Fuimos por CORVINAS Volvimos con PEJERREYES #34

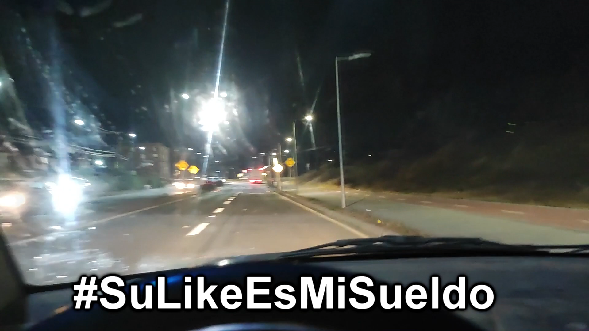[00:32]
Ahí está el edificio que debería estar. Aquí empieza el cementerio, sí. Mascota, huevo. Ya, a la derecha.